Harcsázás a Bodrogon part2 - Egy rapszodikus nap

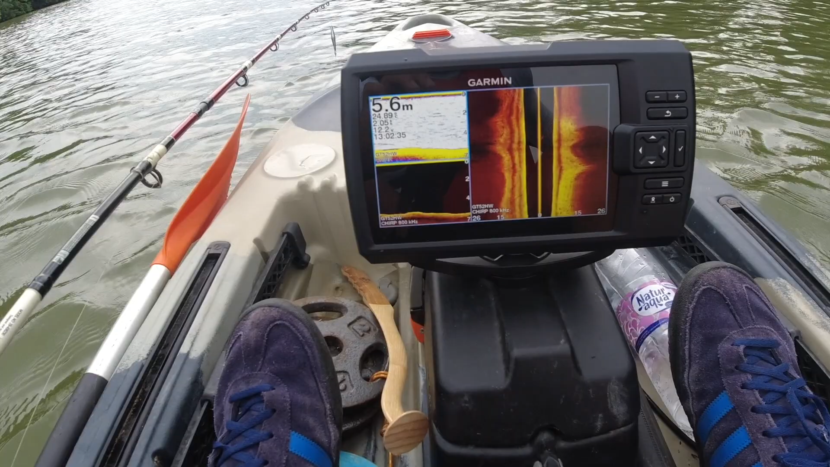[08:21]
On screen: depth 5.6 m
Itt egy kis emelkedő volt a víz alatt, és azon volt rajta egy pici akadó. Itt volt 2 kapásom, de nem sikerült halat róla szedni. Igen, most már látjátok.